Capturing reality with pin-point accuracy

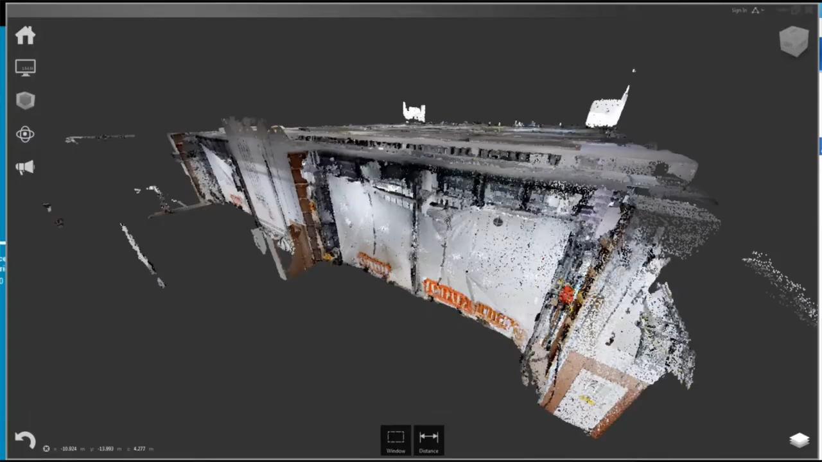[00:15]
This system captures an immersive representation of what's on site at any one point in time.
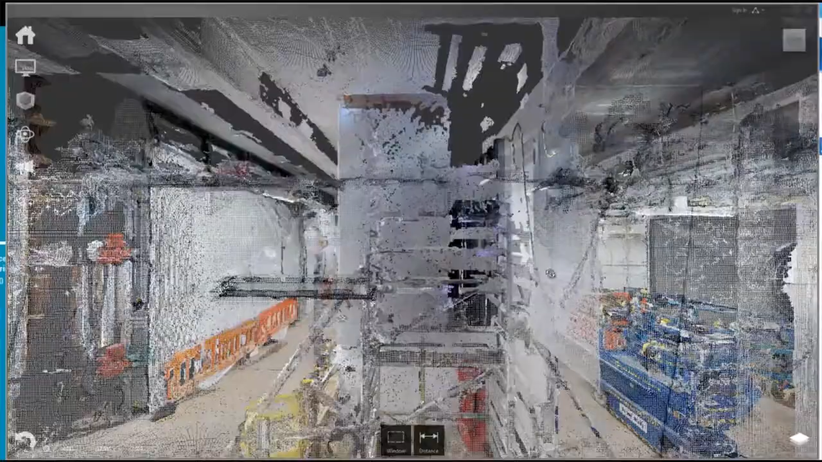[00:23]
It does that by creating a point cloud overlaid